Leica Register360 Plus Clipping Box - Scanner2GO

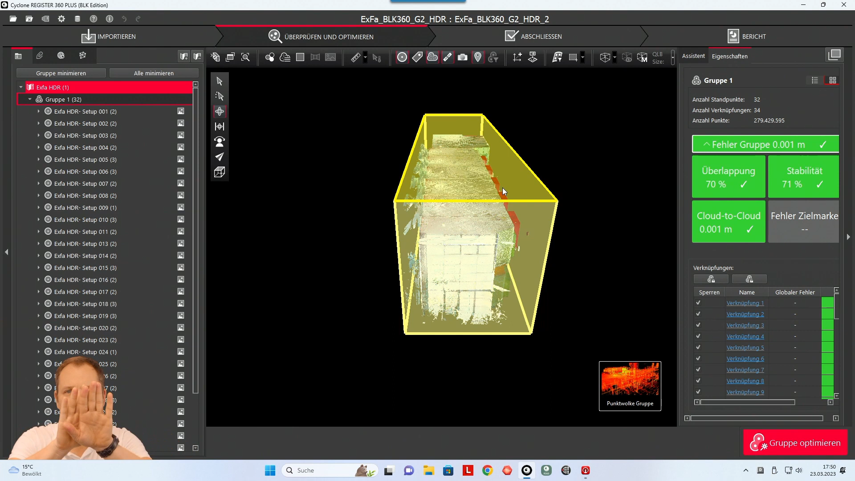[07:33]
for some reason the point cloud and the limit box is not aligned so you have to adjust it in some way you can hold the alt key and move over one edge and then you can pick
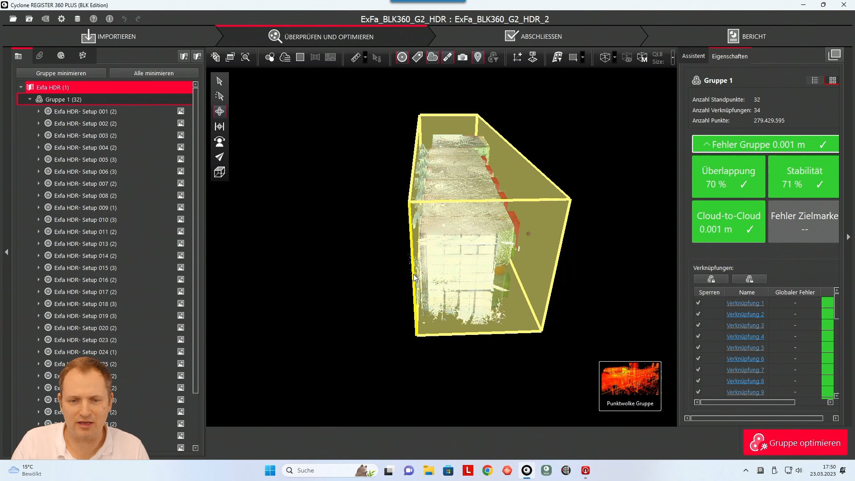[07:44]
this edge and turn it around so you can do it in this direction you can also pick in this direction so you can adjust the limit box in every way you want